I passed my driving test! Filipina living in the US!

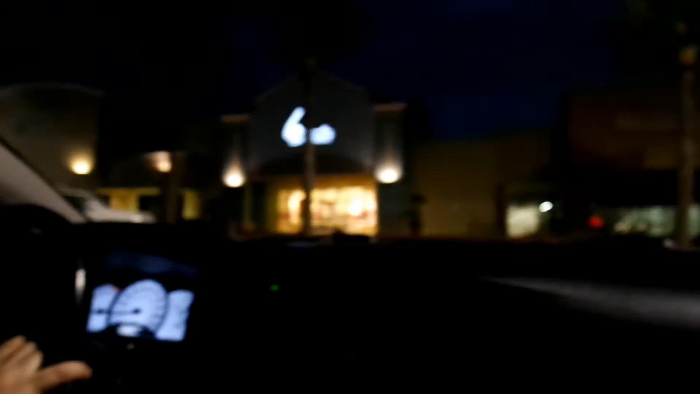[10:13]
This is the shopping area right here. They have Old Navy, PetSmart, Michaels. They have Sprouts on the side. And Office Depot.
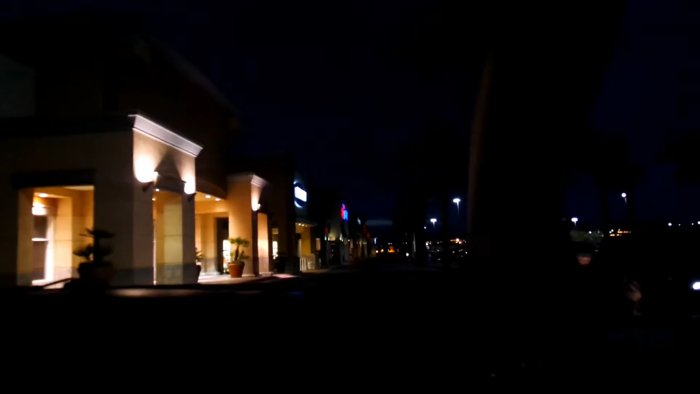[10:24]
Is that Office Depot already? Yeah, I think it's Office Depot, huh? Yeah. I think so.
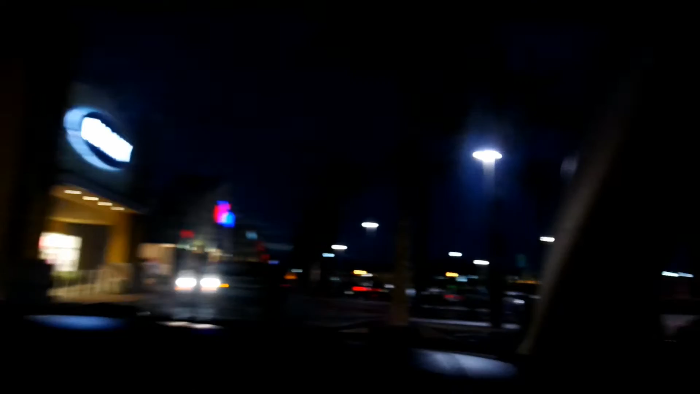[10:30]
And then they have Ulta on that side. Oh. Who? And a dog.